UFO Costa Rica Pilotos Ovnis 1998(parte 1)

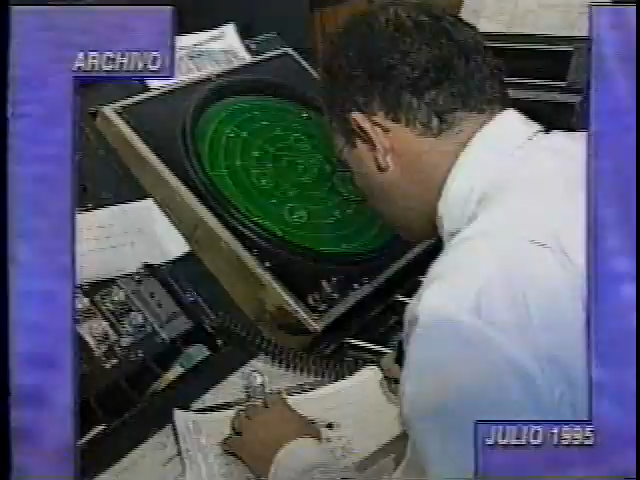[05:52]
En ese instante, el radar del aeropuerto Santa María había alertado sobre una aeronave no identificada, que iba en el mismo curso que la pequeña Violeta, en ruta de colisión.
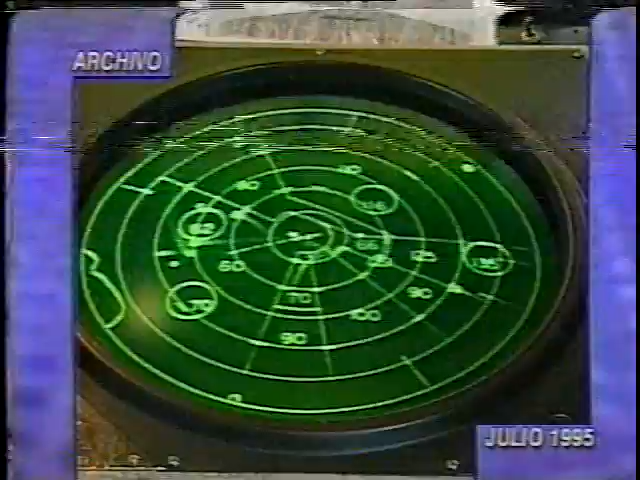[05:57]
Y en la Torre de Pavas también se vivió alguna agitación por este fenómeno que se desarrolló el miércoles de la semana anterior.